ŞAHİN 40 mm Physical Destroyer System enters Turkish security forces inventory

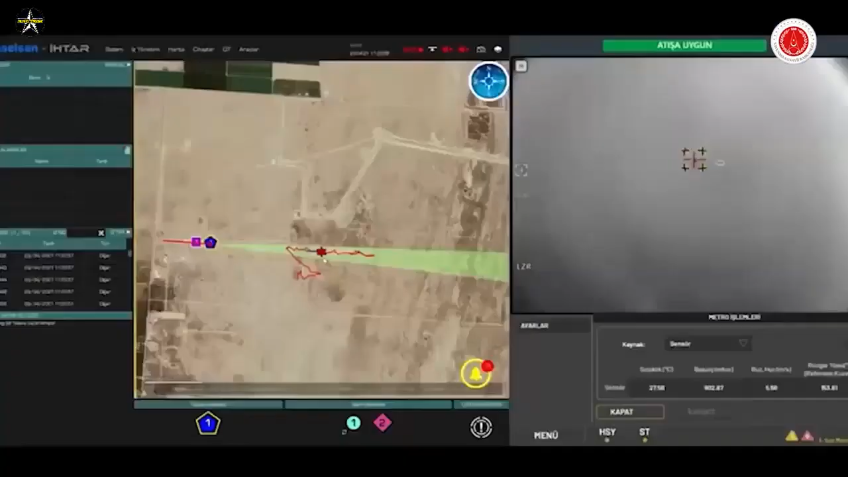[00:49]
Sahin is a physical destruction system with a turret
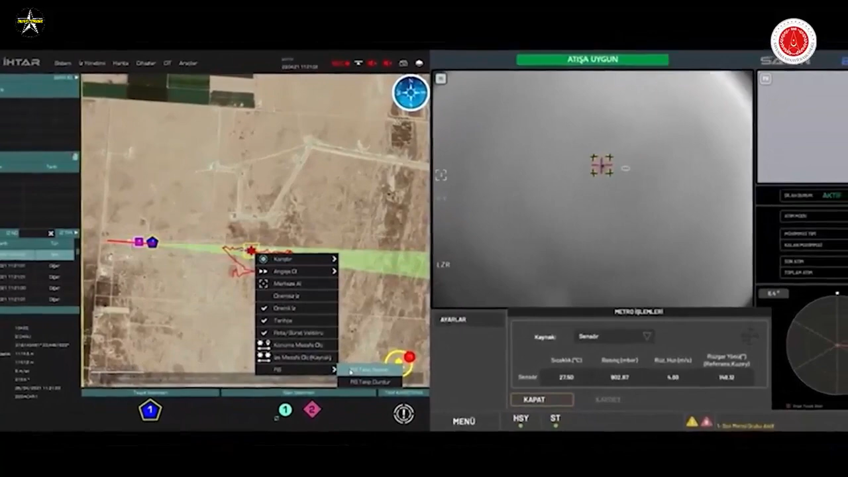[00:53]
on a trailer using Atom 40mm high-speed intelligent grenade launcher ammunition.
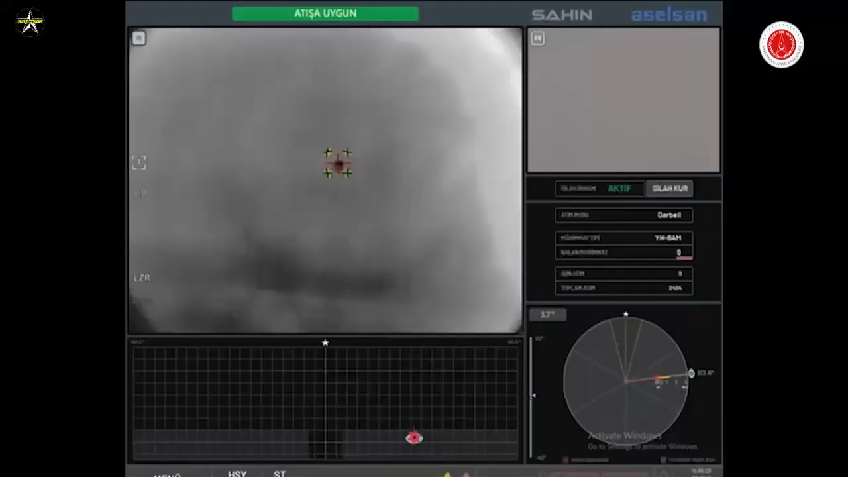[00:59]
Using advanced electro-optical cameras on a precision-stabilized router capable of independent movement in two axes,
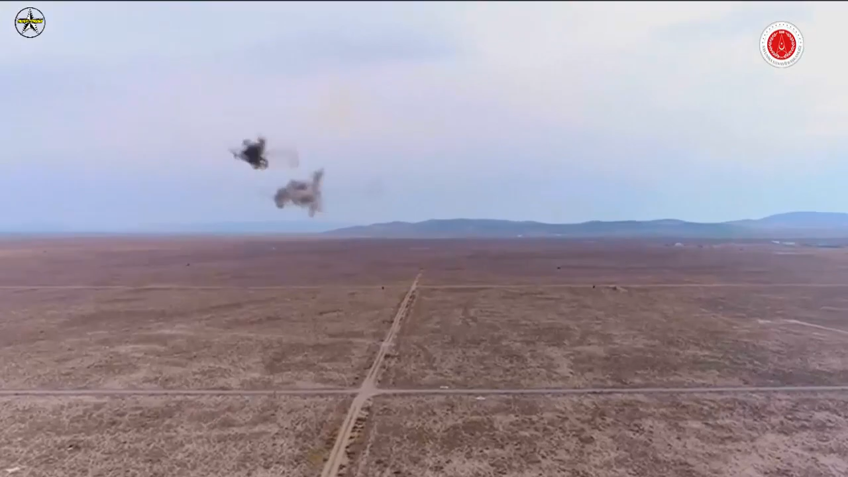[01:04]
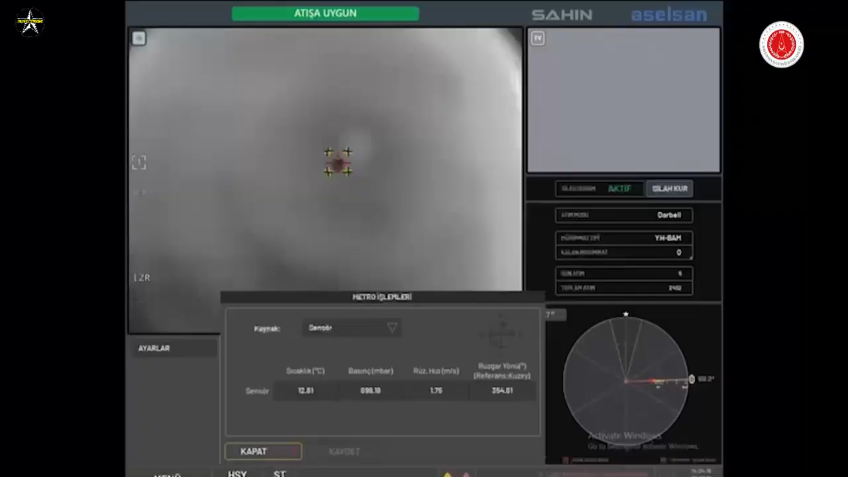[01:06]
Sahin can perform automatic target detection and tracking,
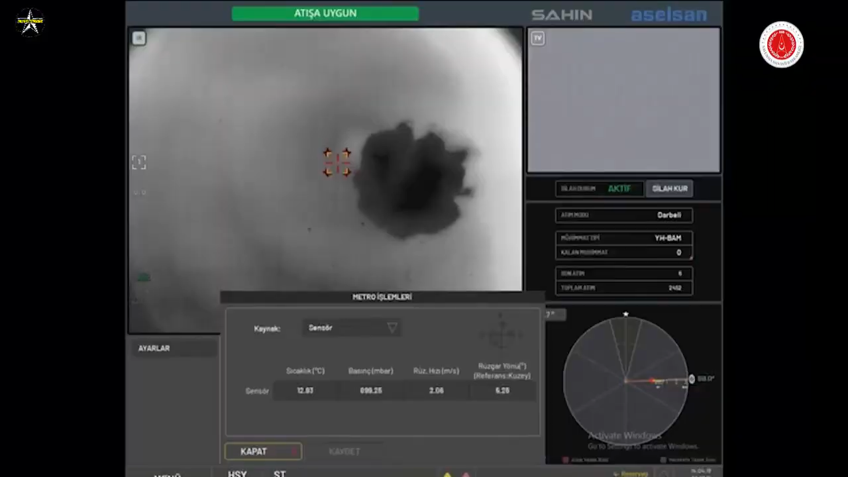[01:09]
it can be engaged by connecting to radar or command and control systems.